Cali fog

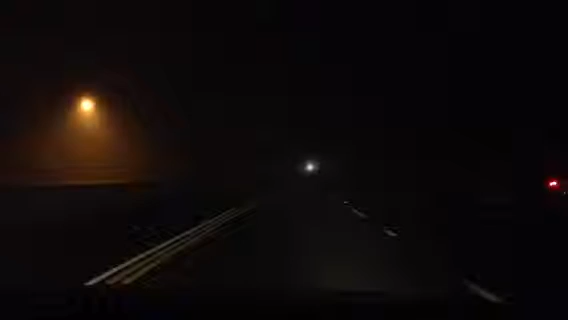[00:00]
It's really foggy. Oh my god. Wow, I think it's washed. The day that I crashed, it was thicker. Is your seatbelt on? No. Well, yeah, put your seatbelt on. Guys, look at how foggy it is.